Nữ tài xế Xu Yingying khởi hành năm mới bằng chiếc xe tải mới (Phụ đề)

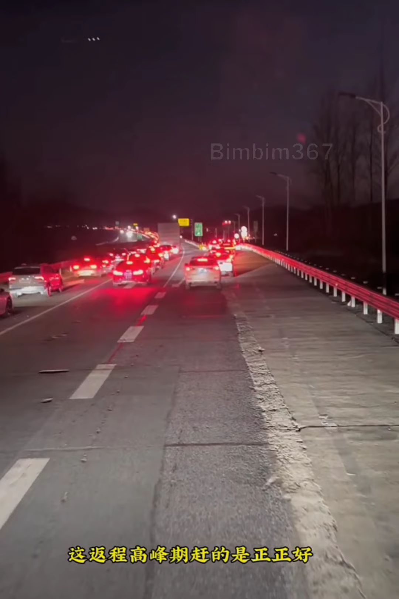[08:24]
这返程高峰期赶得是整整好这咋给你堵的脑瓜子嗡嗡的北斗到点了说进服务区换个班顺便上个厕所三公里的路走了将近一个小时愣是没进去